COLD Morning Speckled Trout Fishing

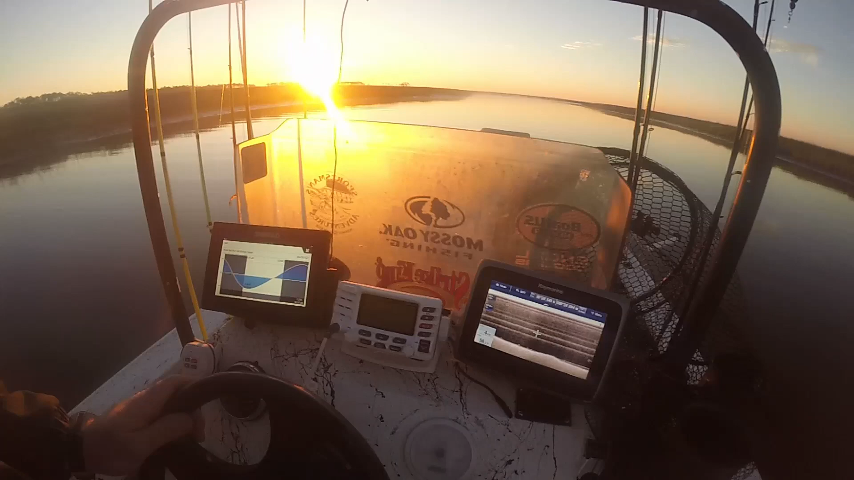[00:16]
Water temperature 56 degrees. We got that old pretty sun coming up.